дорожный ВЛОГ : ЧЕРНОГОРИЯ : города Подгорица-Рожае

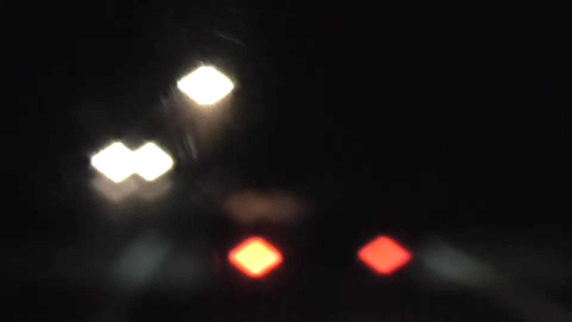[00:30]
Напомню, едем по Черногории, вот обогнали нас московские номера, никак мне не сфокусироваться.